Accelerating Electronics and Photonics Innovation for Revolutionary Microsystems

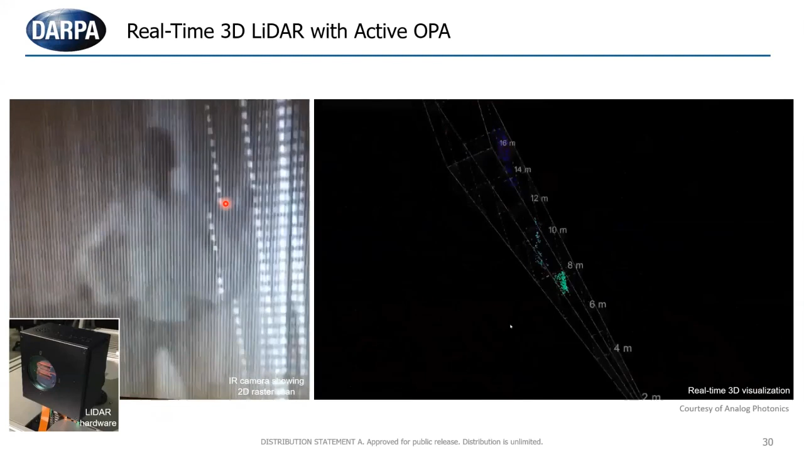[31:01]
So in the SWIR, the shortwave IR, where it's eye safe, illuminating a room. It looks like it's just sweeping, but it's actually independent spots that are scanning very fast.
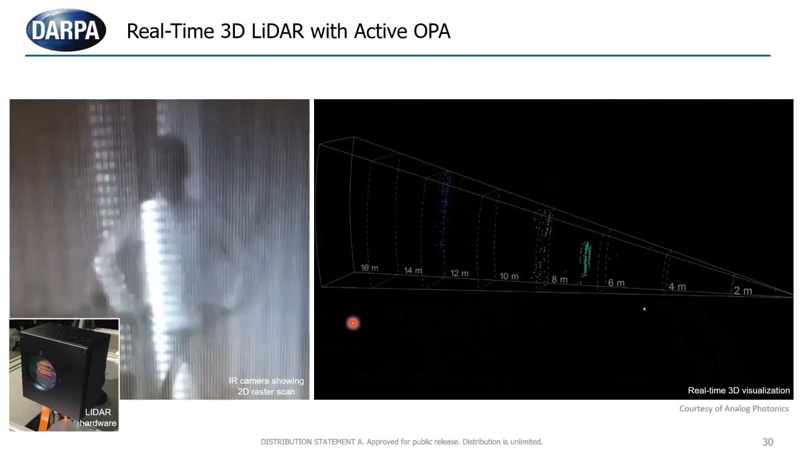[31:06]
And then you can do LiDAR returns and reconstruct your 3D image in real time.
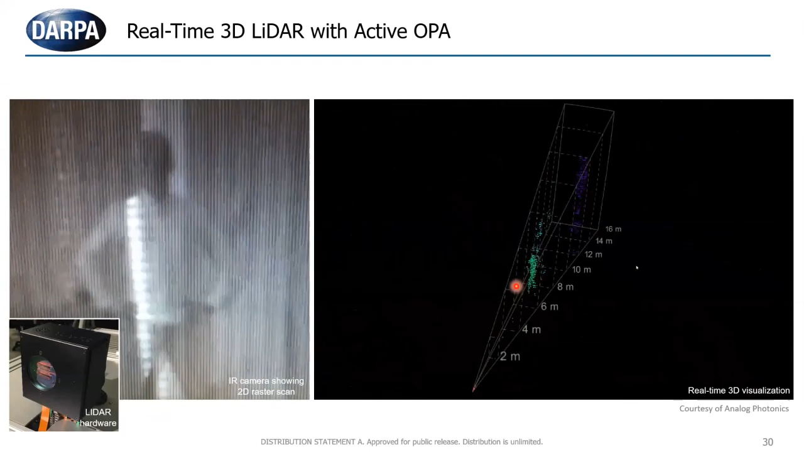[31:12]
By scaling aperture size and power, you can scale this out. And so our goal is going to a few hundred meters initially.